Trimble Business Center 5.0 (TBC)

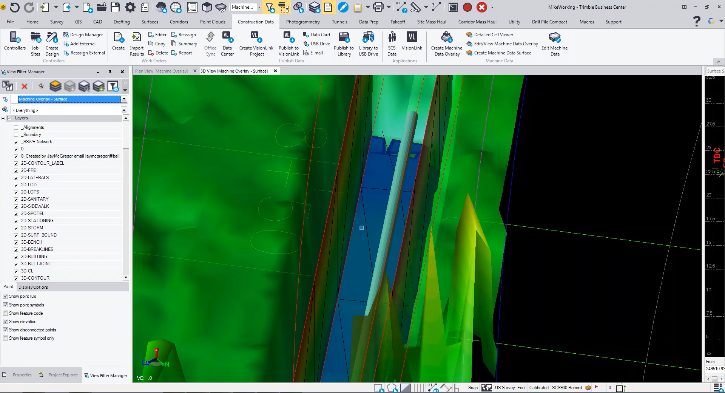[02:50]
Then what I can do is use that same machine and excavator
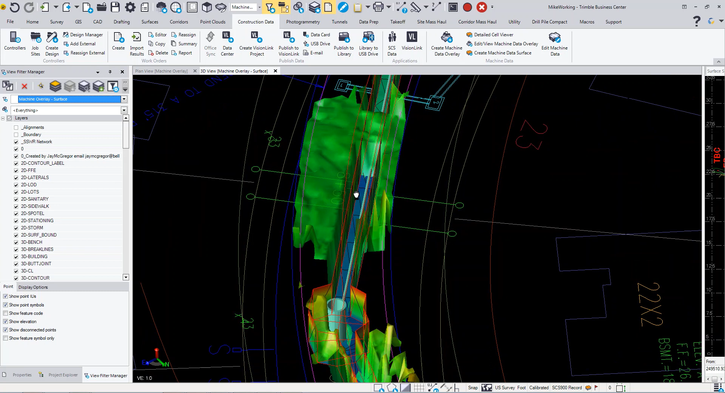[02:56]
to come in and locate the pipe that it put in the ground.
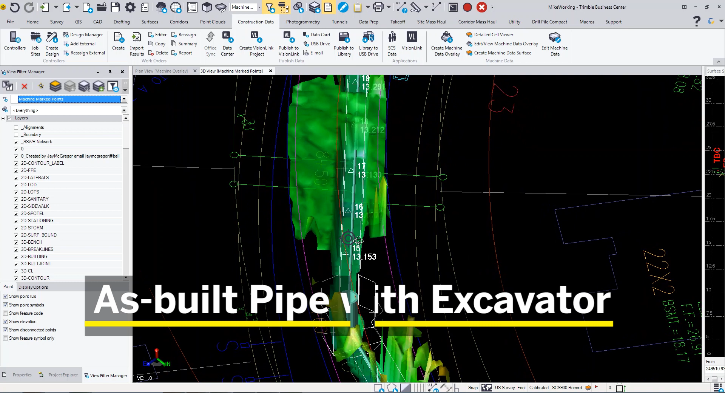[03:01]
So as the pipe is being laid, the excavator is marking points with his bucket.
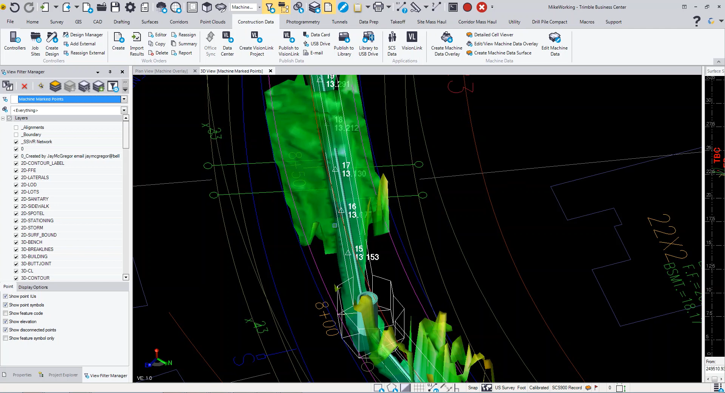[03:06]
I can then take that data and if we split this view here,
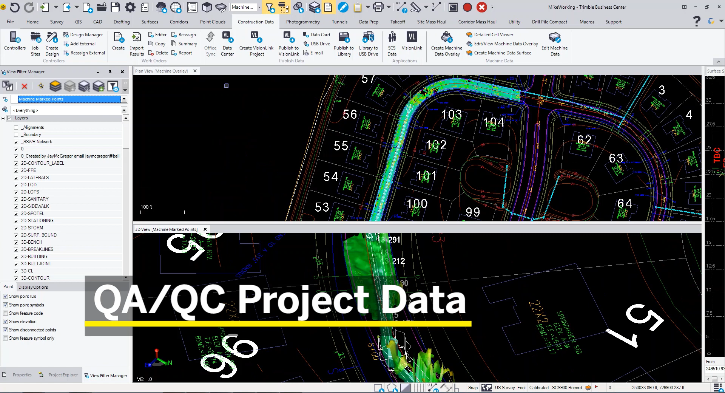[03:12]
I can then look at the trench in a cross-section view
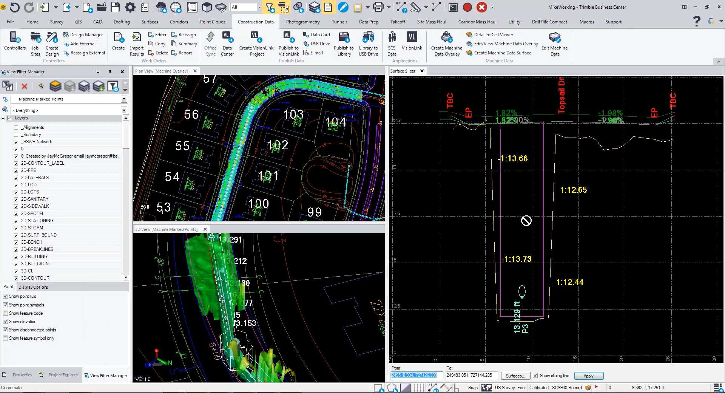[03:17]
where you can see that this cross-section view,